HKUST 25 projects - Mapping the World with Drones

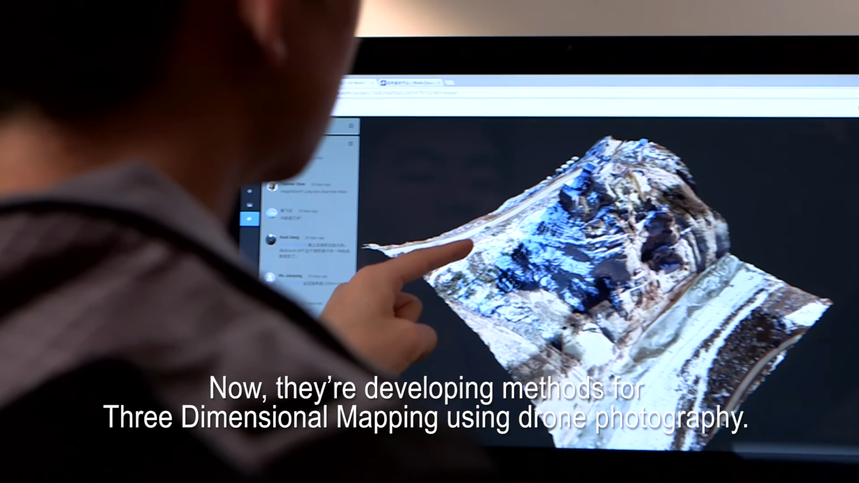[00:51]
So how does it work? These drone images can be reconstructed fully automatically